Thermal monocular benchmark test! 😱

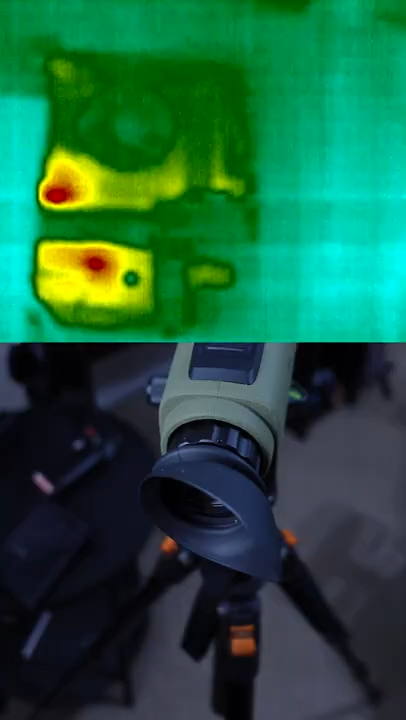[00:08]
So this is how it looks with the computer off.
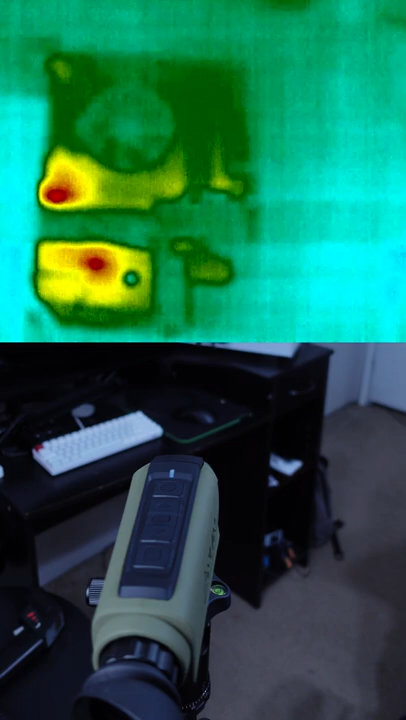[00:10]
Let's see what happens when I turn it on.
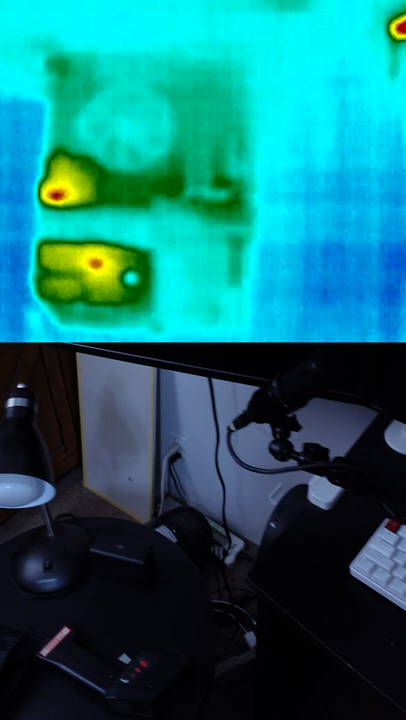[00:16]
Okay.
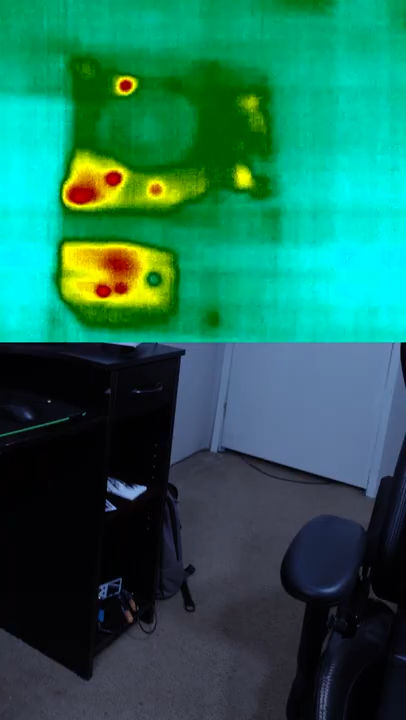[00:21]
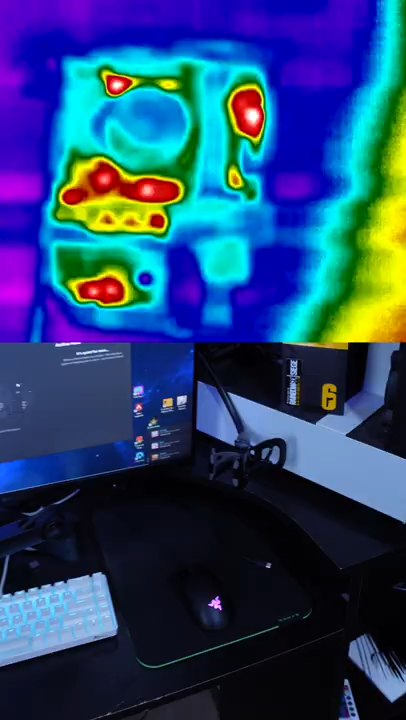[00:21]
As you can see, it started to get hot in the GPU area.
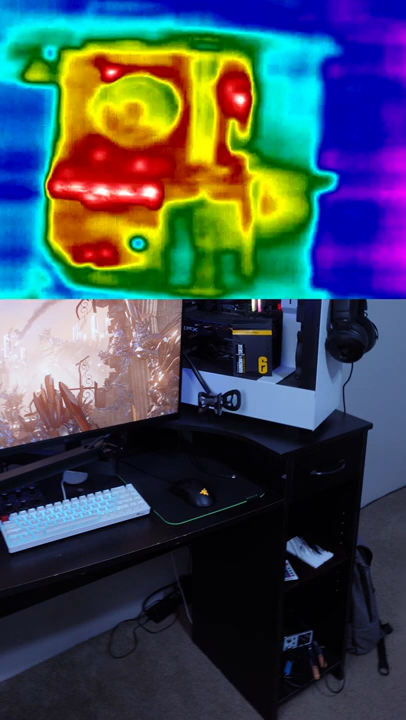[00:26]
The fence starts to kick in and man, it's really getting hot there. You can actually start seeing the waves of the heat coming out of that GPU.
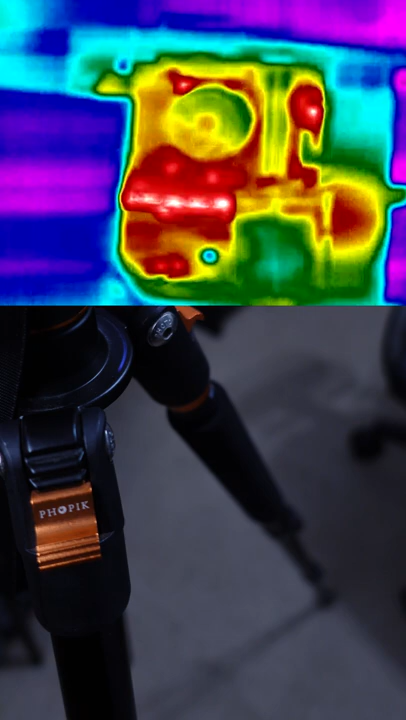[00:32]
Man, it's pretty hot. And I think we're done with the benchmark.